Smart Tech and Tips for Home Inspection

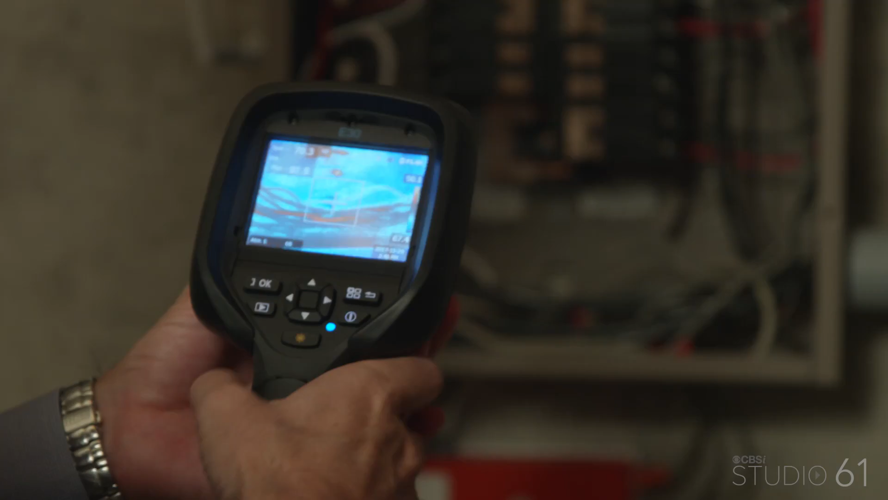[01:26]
Well, infrared cameras are a great way for an inspector to see things or to identify things that you can't physically see. There are three areas that are very, very helpful for infrareds.
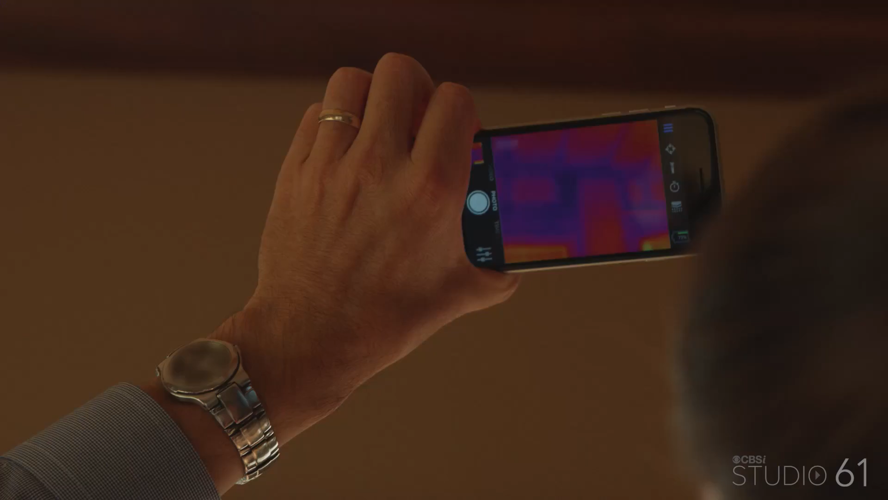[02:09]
What I've seen is a very well insulated home.
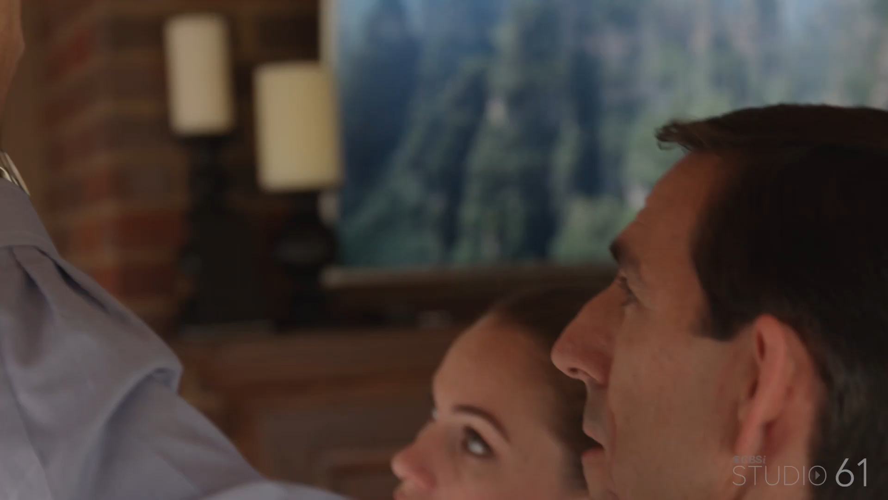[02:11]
If it weren't, see this area right here?
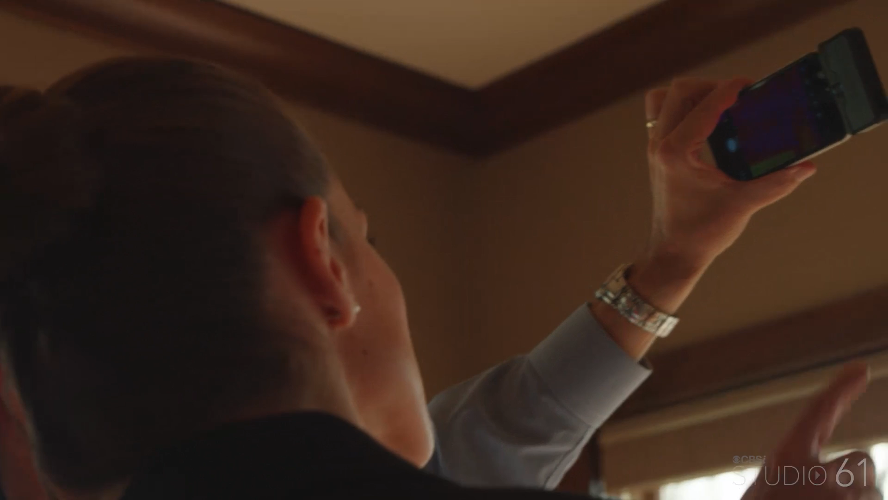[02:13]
The dark purple indicating a lack of insulation.
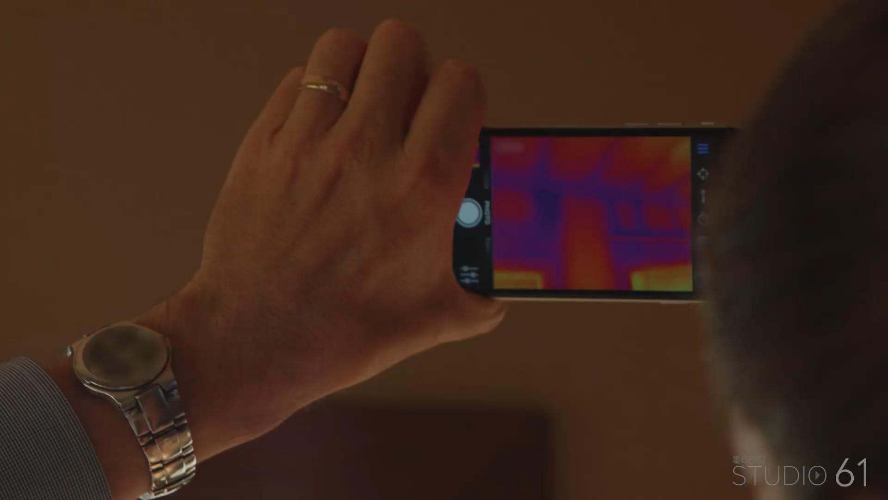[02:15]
This house is well insulated, but if there weren't insulation here, it's something the homeowner can take care of pretty easily.